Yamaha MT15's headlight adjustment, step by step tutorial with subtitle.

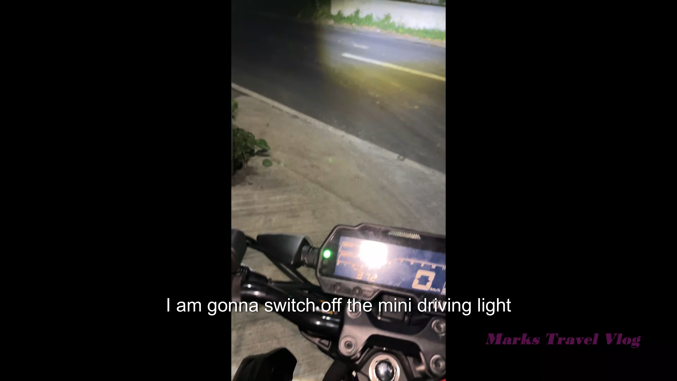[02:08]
ayan switch off ka ang mini driving light so ayan natin dito tayo sa madilim
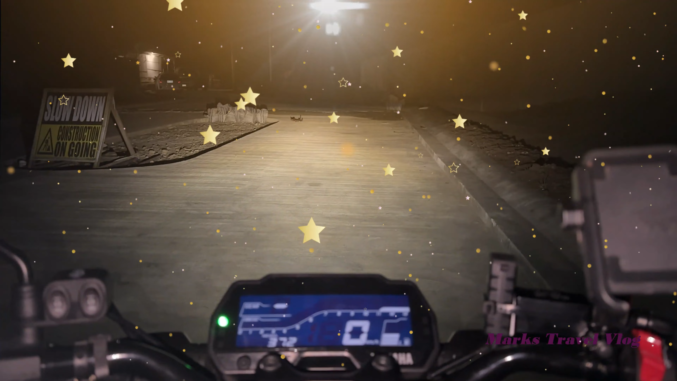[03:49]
so ayan bumabao na sya guys
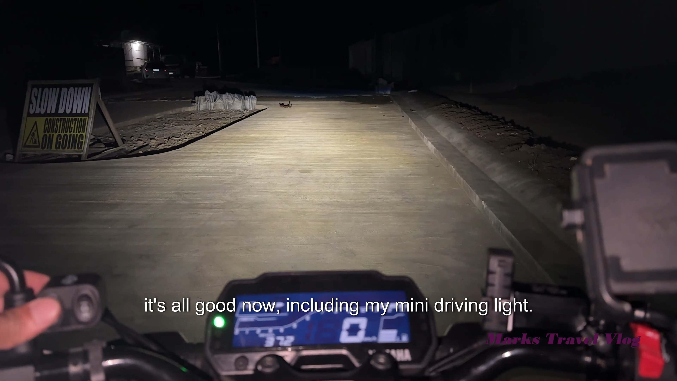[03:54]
goods na sya pati mini driving light ko medyo mataas pa pala kasi high beam yun so goods na tayo